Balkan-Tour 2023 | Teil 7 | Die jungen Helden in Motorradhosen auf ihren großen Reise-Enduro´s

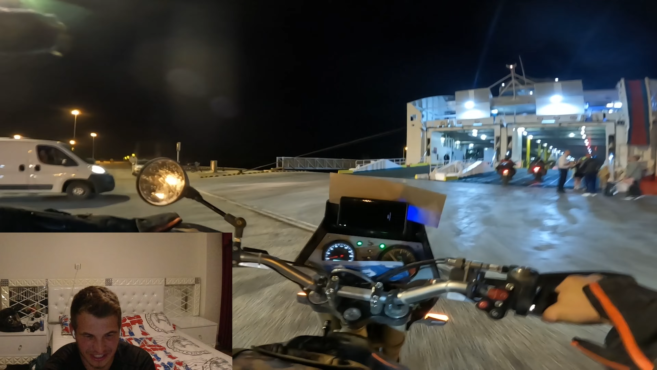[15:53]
Was ist hier los? Guten Tag, wir fahren jetzt mal kurz aufs Schiff.